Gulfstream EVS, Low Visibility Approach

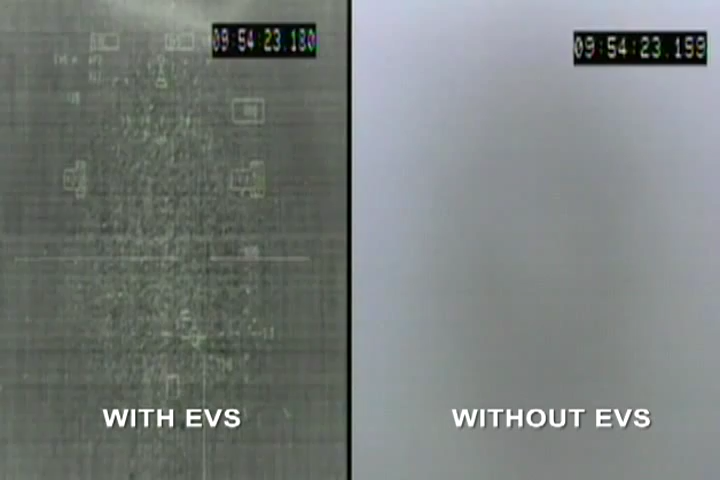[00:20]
No running back. I can see the FLIR imagery. You know, the FLIR is there and it's working, but there's just nothing to amplify.
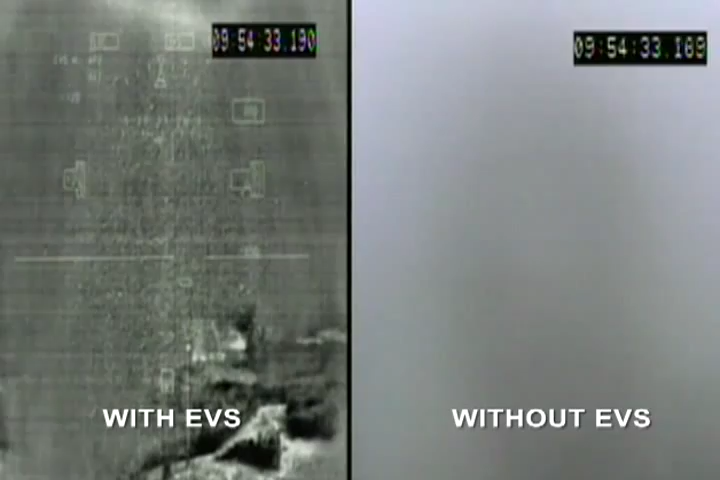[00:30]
Ground, ground, ground, got ground. Okay, EBS. I don't see anything with the eye yet. I got the lights.
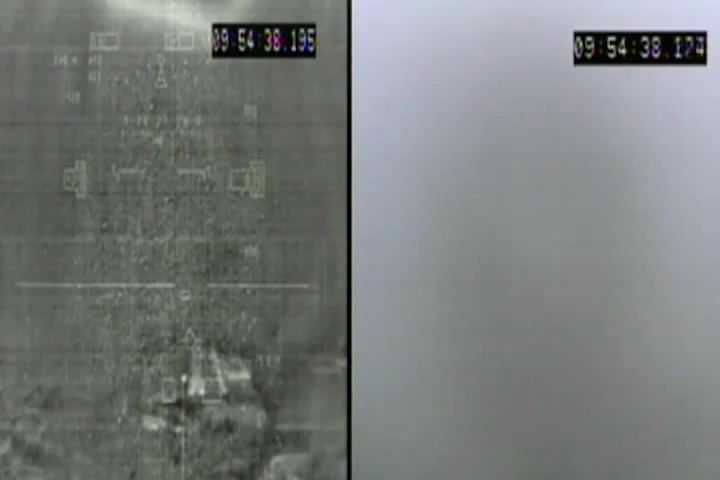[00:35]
I got the PAPI on the left. And we got the EBS image. Keep her coming down now.
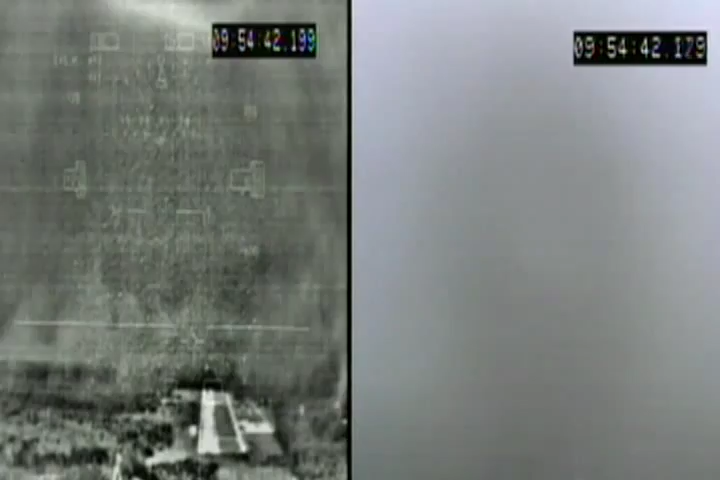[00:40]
You can autopilot off and you can keep it flying down now. Yeah. The lights are on.